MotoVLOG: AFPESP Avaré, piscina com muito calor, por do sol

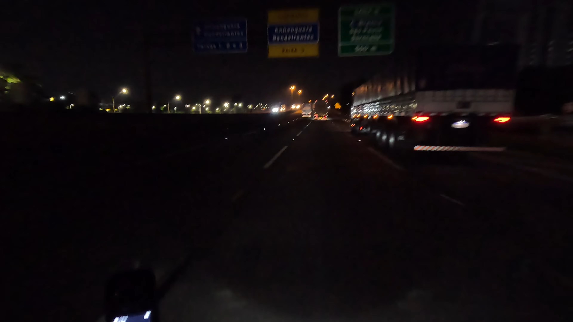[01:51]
Castelo Branco, 500 metros aqui. Gente, eu estou no Rodoanel. Então, agora começa a parte crítica, tá? Assalto. Cara, isso tem que tomar muito cuidado, tá bom? Alça de acesso do Rodoanel para a rodovia Castelo Branco tem arrastão e geralmente tem muito assalto, tá bom? Entre Osasco e Barueri, tem muito assalto. Então toma muito cuidado mesmo, tá?